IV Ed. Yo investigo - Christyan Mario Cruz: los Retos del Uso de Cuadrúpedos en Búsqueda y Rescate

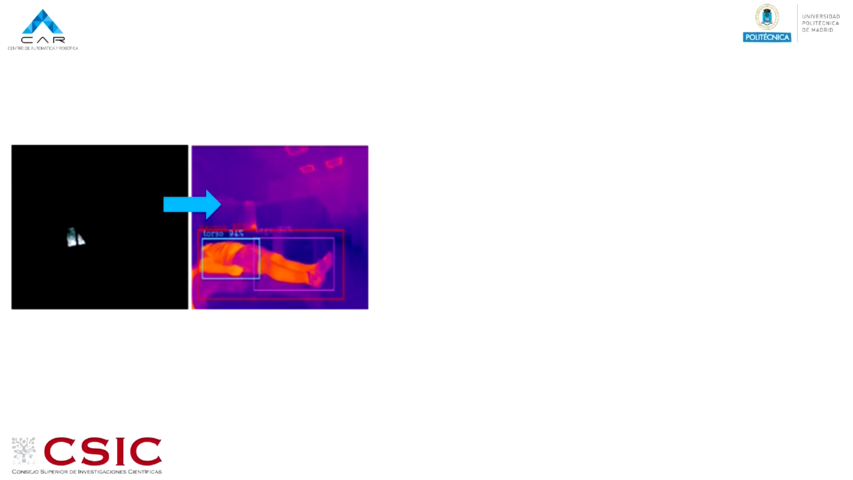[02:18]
De igual manera, las imágenes multiespectrales nos permitan identificar mejor a las víctimas del resto del entorno.